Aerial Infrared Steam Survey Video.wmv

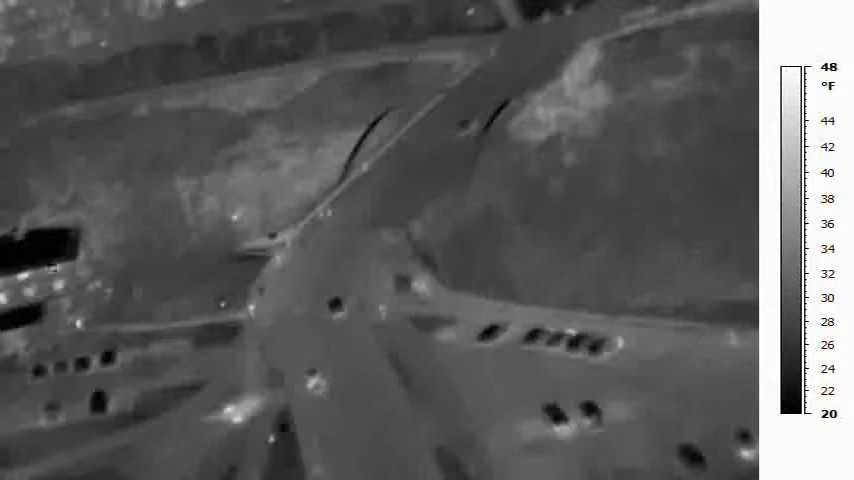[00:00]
On screen: scale top 48°F, scale bottom 20°F
Aerial surveys of steam systems provide a cost-effective method for early detection of developing steam system failures.
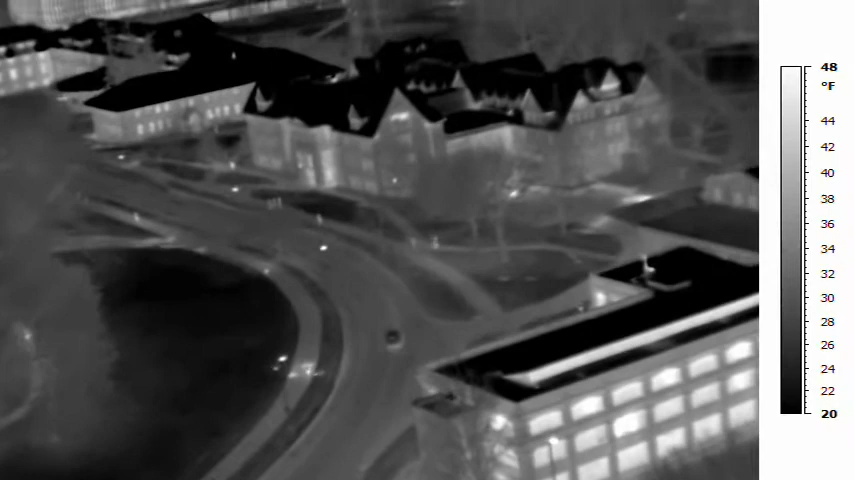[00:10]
On screen: scale top 48°F, scale bottom 20°F
Deteriorated insulation, condensate, and steam leaks can be readily identified. This video provides a brief overview of the inspection process.
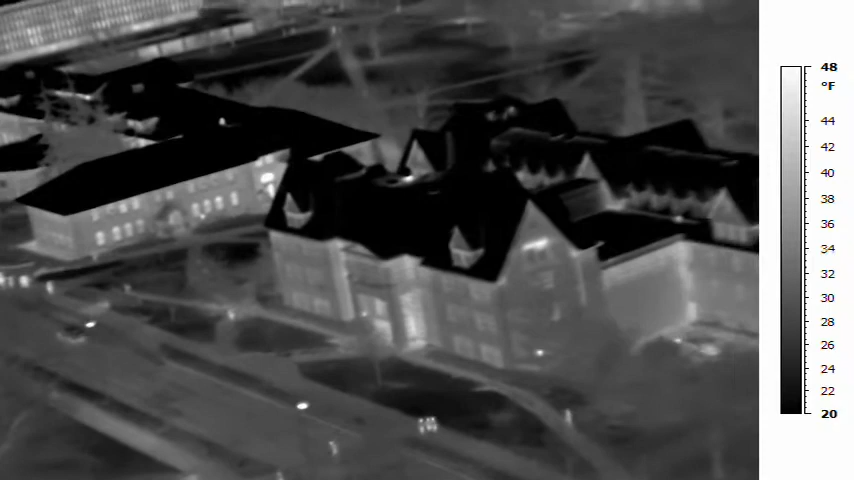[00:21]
On screen: scale top 48°F, scale bottom 20°F
Here, we are flying over a college campus at 500 feet of altitude.
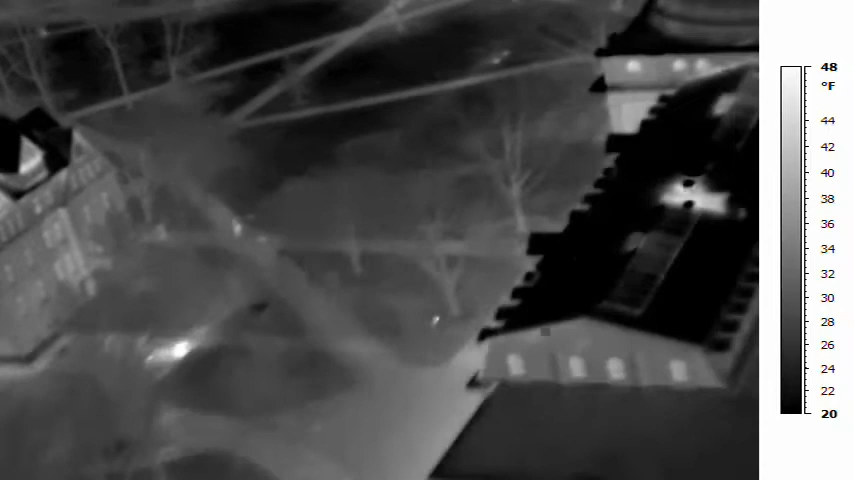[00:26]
On screen: scale top 48°F, scale bottom 20°F
At this altitude, the thermal imager will resolve 4 inches on the ground.
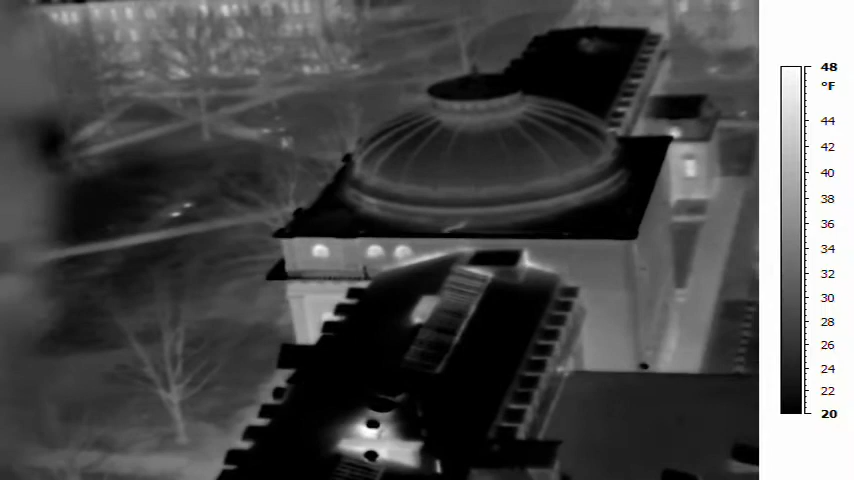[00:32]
On screen: scale top 48°F, scale bottom 20°F
The image in each video frame covers an area of 212 by 159 feet.
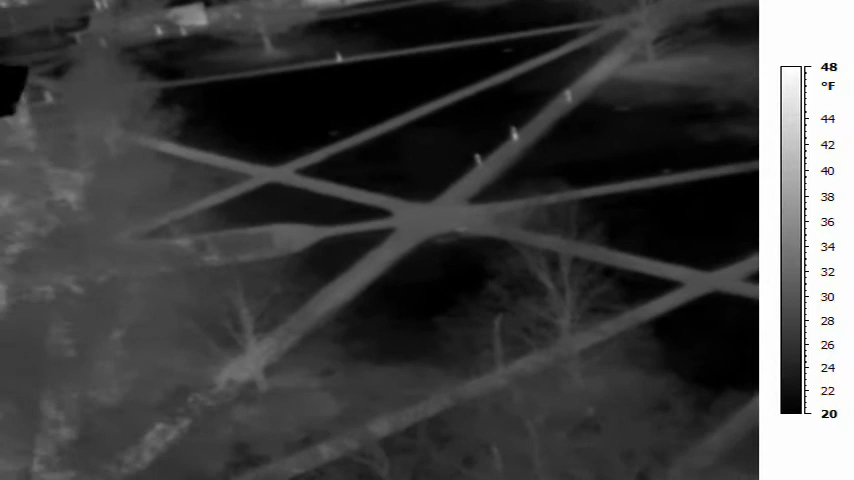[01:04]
On screen: scale top 48°F, scale bottom 20°F
We are approaching a hot steam manhole.
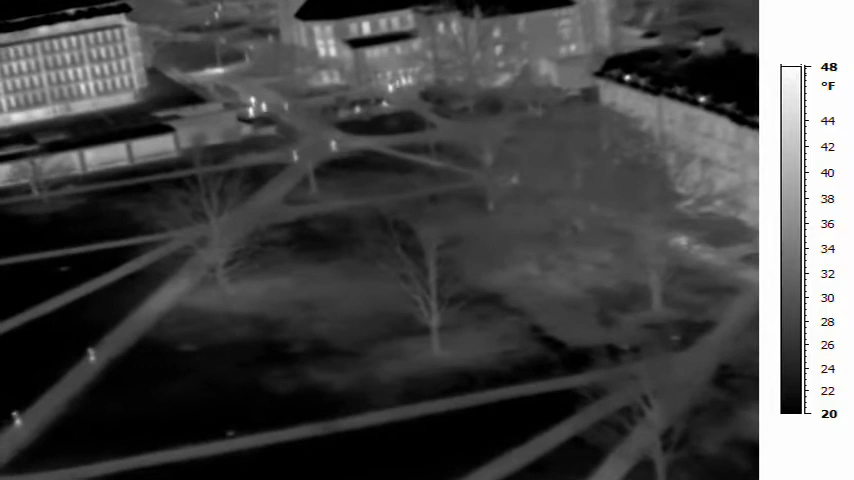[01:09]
On screen: scale top 48°F, scale bottom 20°F
The heating is normal, but temperature measurements can be taken at all manholes to compare performance. We can see the line heading on a diagonal to the left from the manhole. The steam line has produced a small temperature increase on the ground surface. This is normal and allows us to now follow the steam line. The line approaches another set of manholes. We see some small hot spots that correspond to valve boxes.
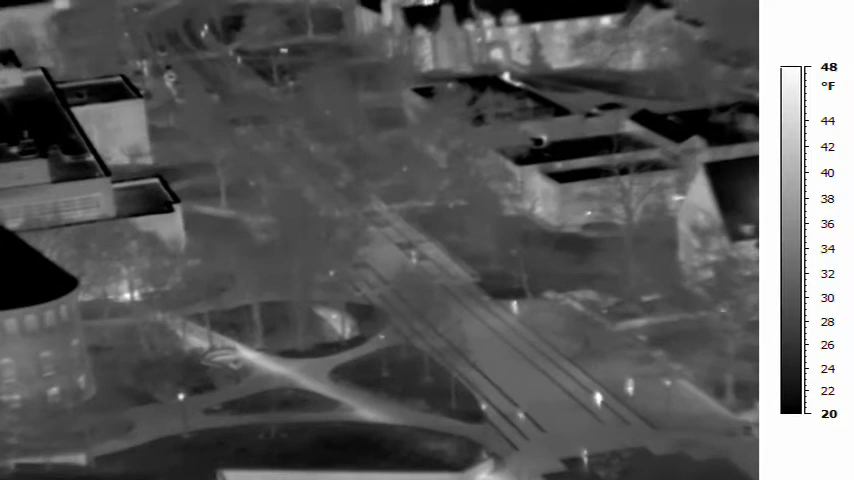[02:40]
On screen: scale top 48°F, scale bottom 20°F
As we continue to observe the main steam line, we see sharply higher surface temperatures over the entire length of the final line segment. The elevated and uneven temperatures suggest possible deteriorated insulation. Such deterioration could be due to a steam or condensate leak. Condensate leak is more likely due to the relatively low level of surface heating. However, the elevated temperatures could also be the result of shallower line depth. This will be considered during subsequent evaluation.
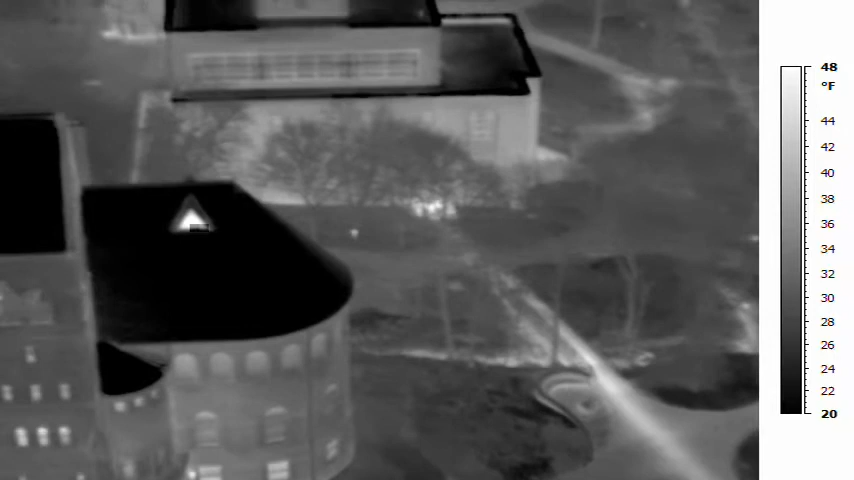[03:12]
On screen: scale top 48°F, scale bottom 20°F
A hot spot is present where the line enters a building. The hot spot is actually from a building vent fan and not related to steam line performance.
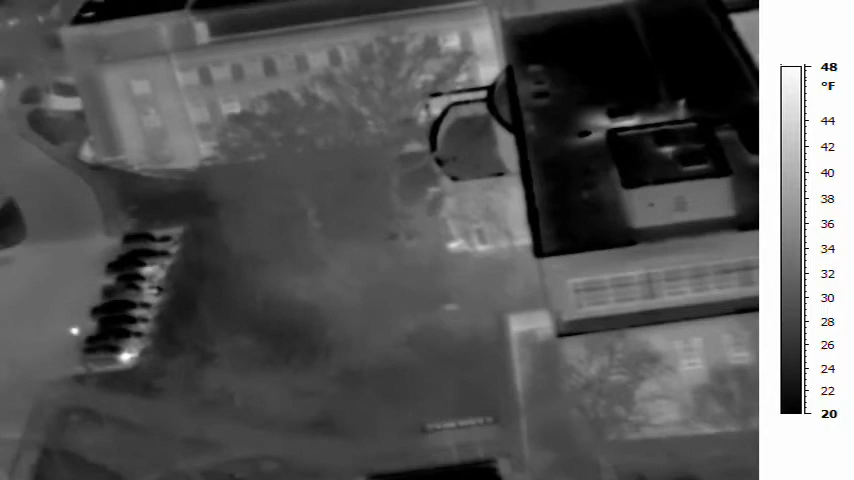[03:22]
On screen: scale top 48°F, scale bottom 20°F
Now, let's take a look at some still infrared images produced from the recorded video after the flight.
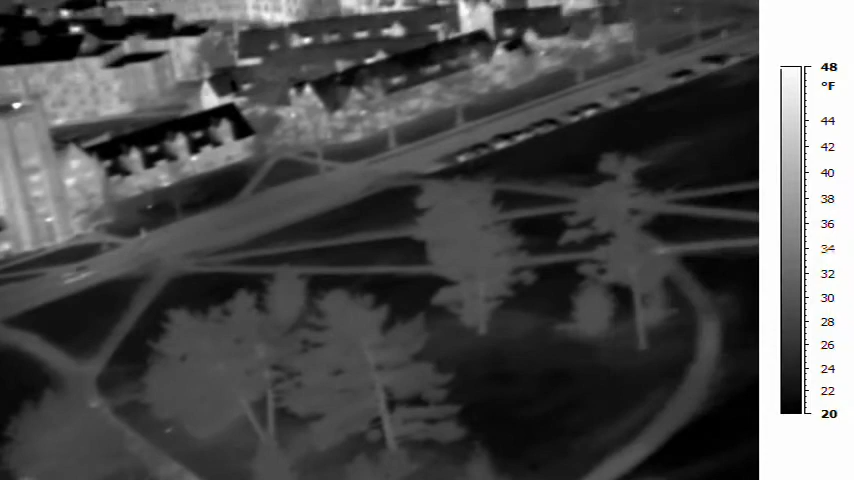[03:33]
On screen: scale top 48°F, scale bottom 20°F
These images will be used to gain some further insight into the suspected problem. Here is a black and white still infrared image of the suspected problem area.
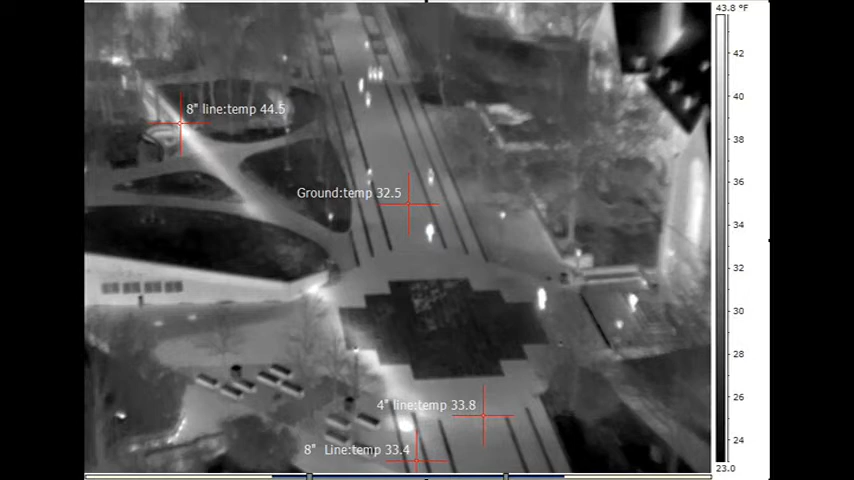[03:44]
On screen: scale top 43.8°F, scale bottom 23.0°F
The main line that passes through the vault is 8 inch Rickwell. The line exiting the vault to the right is 4 inch direct buried. Typical ground temperature is measured to be 32.5 degrees Fahrenheit. The surface temperature of the main line before the vault is 33.4 degrees Fahrenheit. A less than 1 degree Fahrenheit rise above adjacent ground surface.